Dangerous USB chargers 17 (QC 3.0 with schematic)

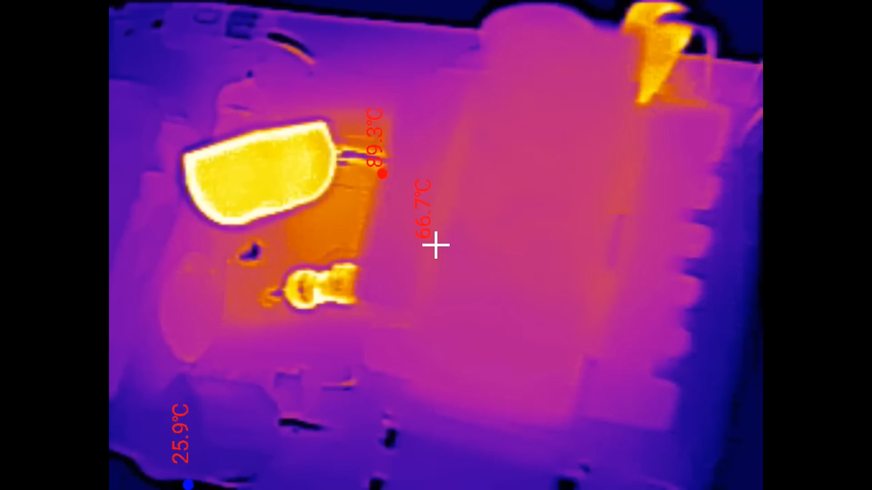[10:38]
On screen: spot 66.7°C, max 89.3°C, min 25.9°C
On the primary side and the transformer is cool.
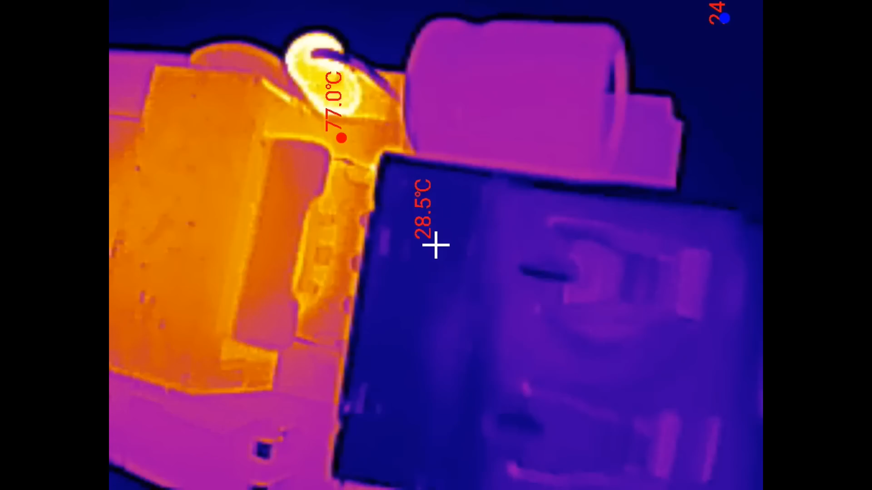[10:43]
On screen: spot 28.5°C, max 77.0°C
And on the secondary side there is the diode getting hot and otherwise not many other hot components.
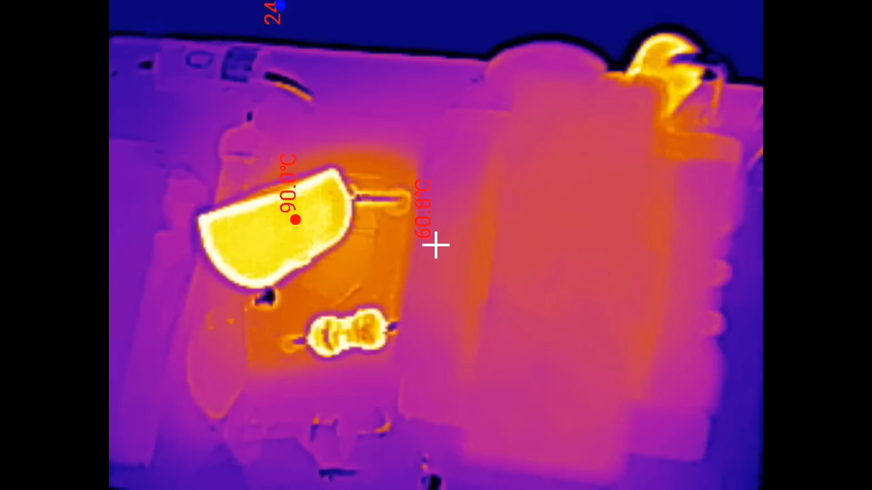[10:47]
And on the other side of it you can see areas heated by the through hole components because there are no SMD components in this one.